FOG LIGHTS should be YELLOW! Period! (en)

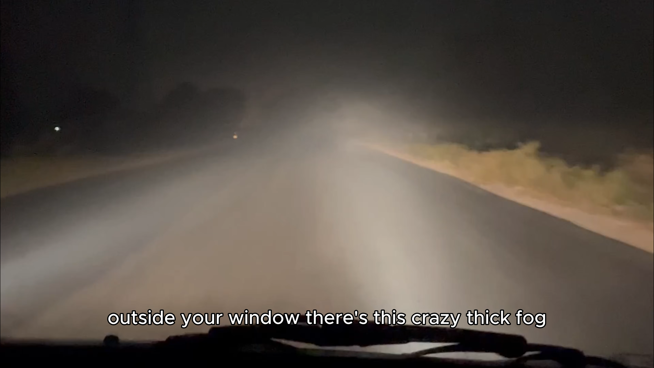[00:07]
Outside your window, there's this crazy thick fog, so dense it feels like you're floating through a giant glass of milk.
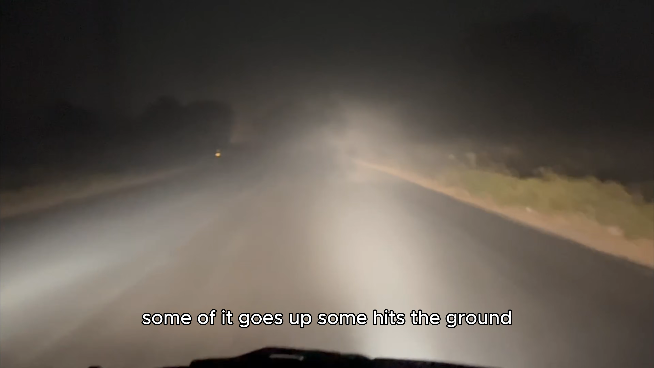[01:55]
Some of it goes up, some hits the ground, and a good chunk comes right back into your eyes.
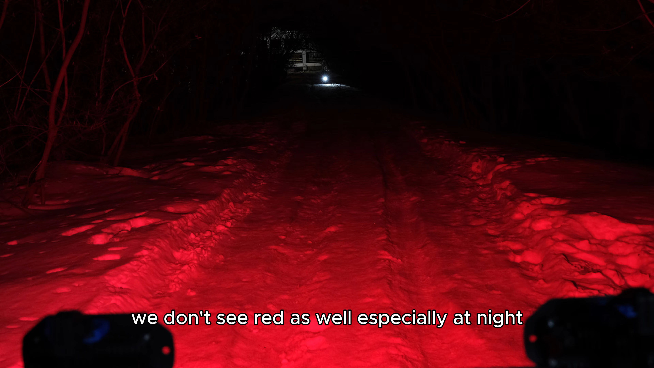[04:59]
We don't see red as well, especially at night. It looks dim and dull, which means a red fog light would make the road look darker, and details would be harder to make out.
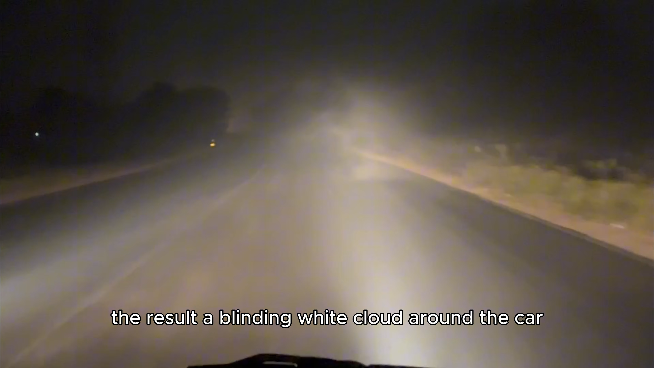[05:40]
A blinding white cloud around the car, and almost zero visibility. The right way to drive in fog?